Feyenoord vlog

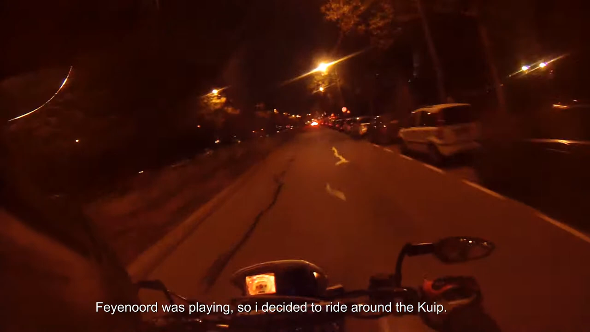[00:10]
So if the audio is shite, excuse me, I normally do not ride with my visor open. Normally there's an empty street there.
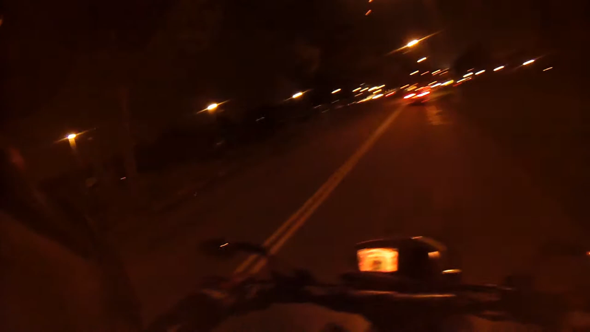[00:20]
It's fully parked. The people walking here are dozens, if not hundreds.
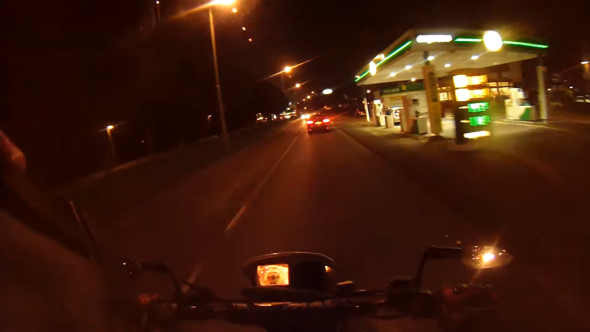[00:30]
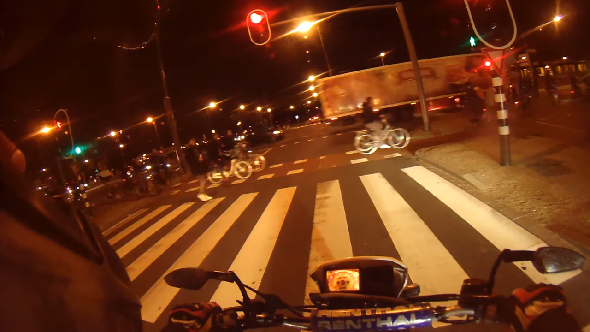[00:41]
It's an army. I have an army.
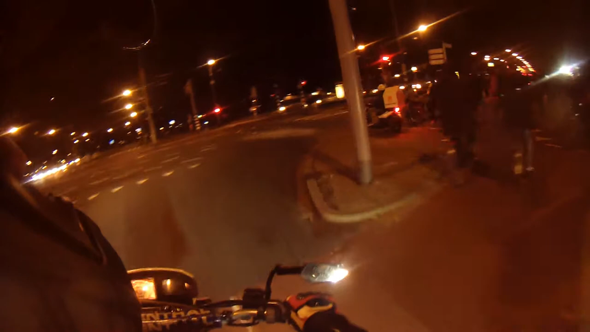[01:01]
See, you can turn it, make a right turn here. No matter how hard you want it, they will block you. So many cars.
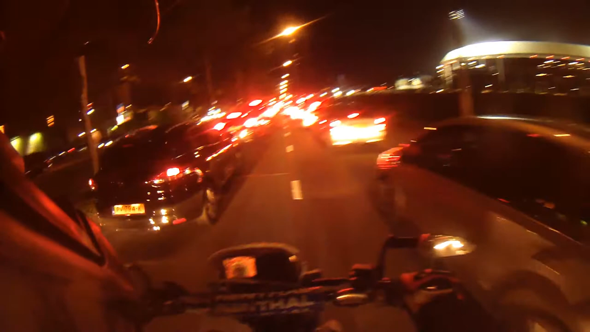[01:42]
I do hope my backlight is still working. Maybe I should have checked that before I would go into here, but no, no going back now.
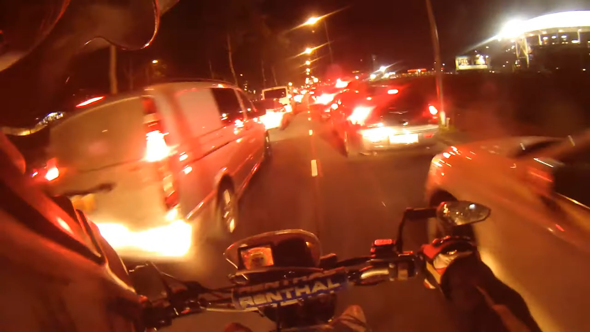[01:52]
I can smell fireworks. And no, that isn't my bike, that's fireworks.
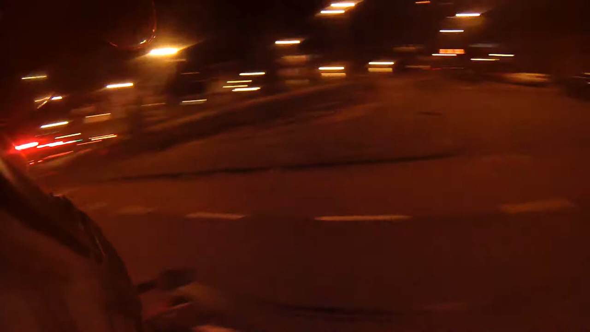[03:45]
Even more police spanning. They behave like sheep. Now I can go left for a through the village kind of look,
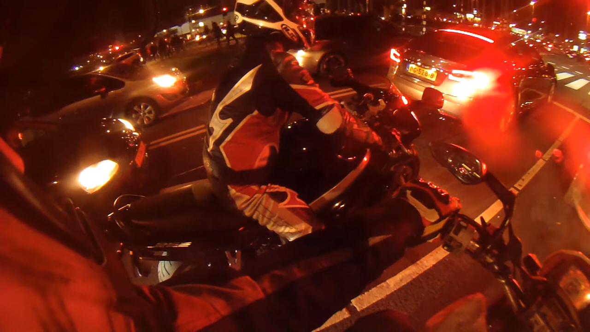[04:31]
I'm kind of stuck behind the Seat Leon. Where am I? Look at those, how many people! Seriously! So many cars! Bicyclists, pedestrians. I got nothing on you, haha. Well, you got nothing on me. Same way.
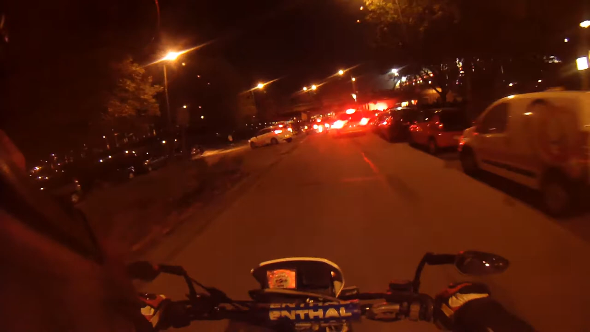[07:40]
And you can see here that the road is closed. Like I said, you cannot get closer than this.
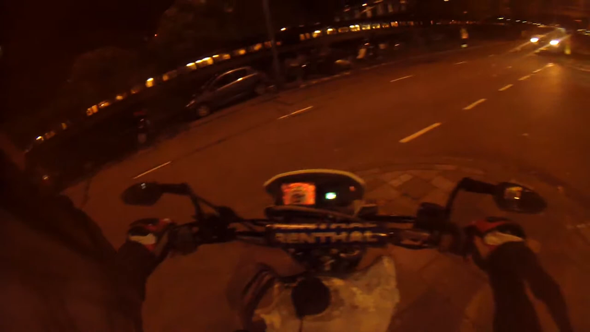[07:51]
I don't know if that's visible or not, but look at the smoke.
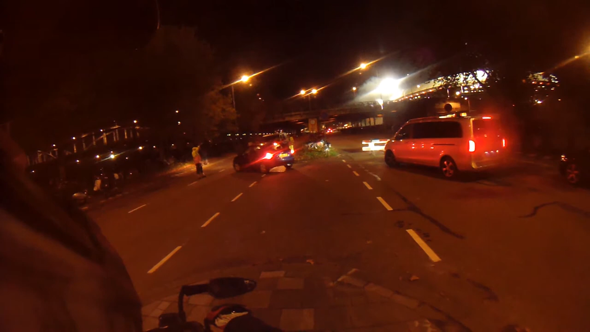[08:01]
Somebody is having fun. Look at how many cars. So people are always trying to find the closest place to park. No matter how difficult it is, they will always try to be as lazy as humanly possible, because that is in the essence parking as close as can be, is just being lazy because you don't want to walk.